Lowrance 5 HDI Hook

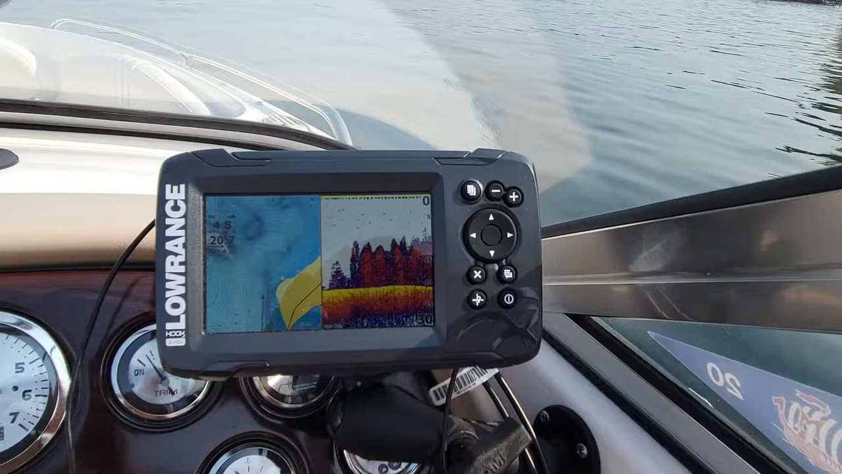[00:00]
so this video is basically just me filming the lawrence hook 5 hdi so I glassed in the transducer which I really love because nobody can kick on it and this is like a speedboat so I mean it's just like all the lawrence's you know you got your all your different options which I love my I have to have my maps on all the time I mainly use it for the map and to see the bottom so I don't hit shore
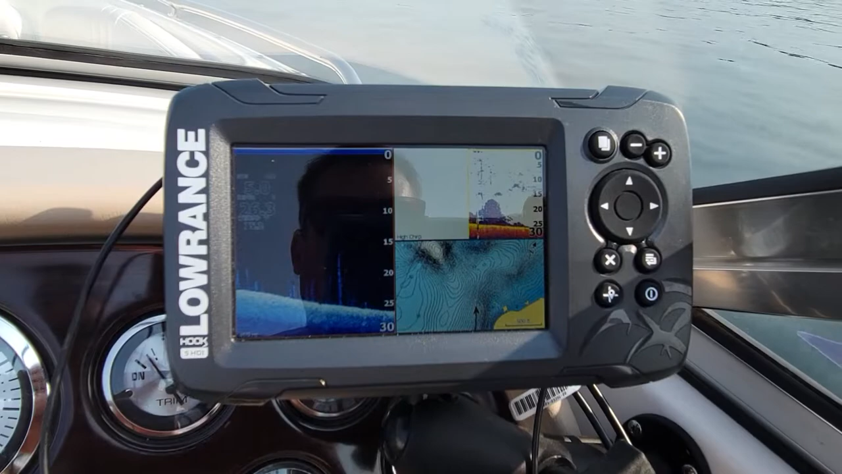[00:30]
basically I've had really good luck with this depth finder it
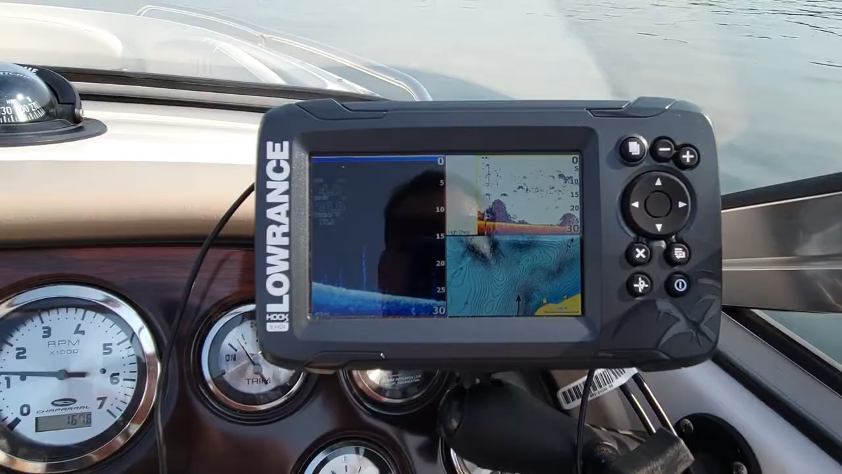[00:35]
came with some of the maps as far as you know your
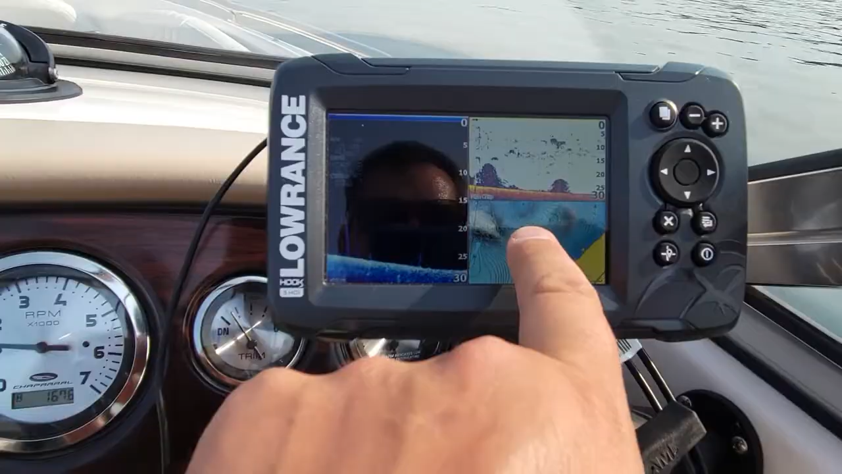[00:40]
depths so this one came with it but I also bought a chip or it came with the chip when I bought it it was a Cabela's deal
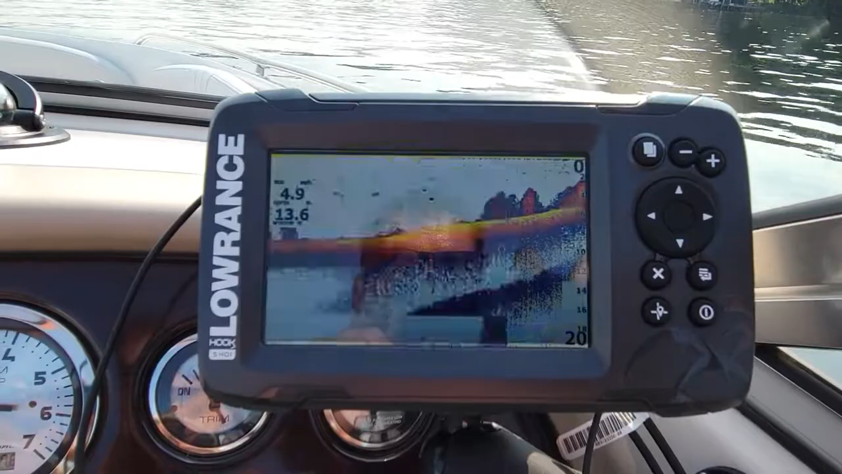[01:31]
my dad just bought the nine the brand new nine which it has like the flash for ice fishing it has ice mode this is all thick weeds right here that's the bottom actually and I know where I'm at so I know that's what it's picking up his depth finders got the down imaging which
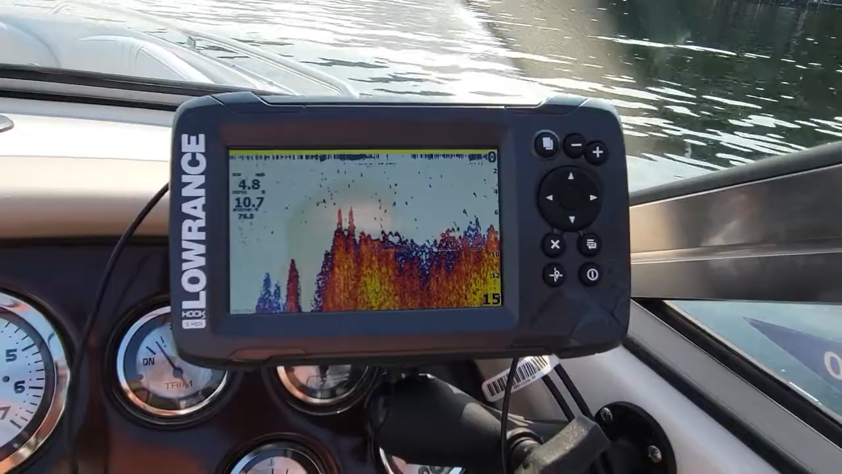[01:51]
is really epic but you pay for what you get I think I paid $300 for this one I have to have a depth finder so it reads your
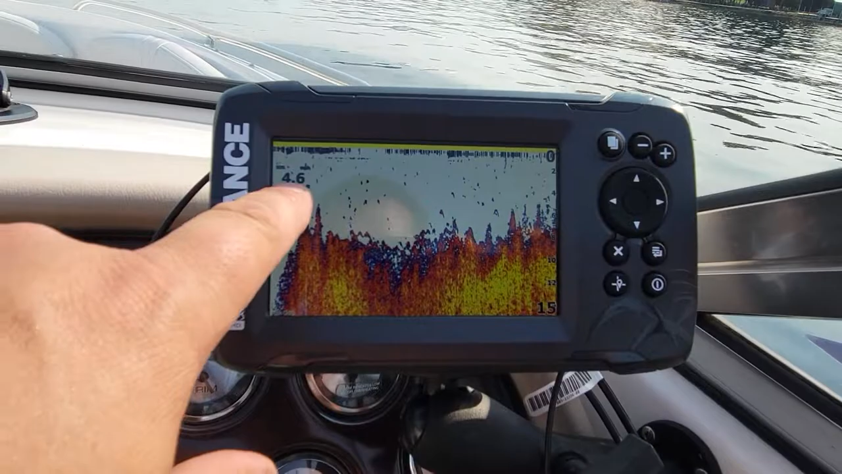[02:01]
miles per hour your depth and your water temperature there but my water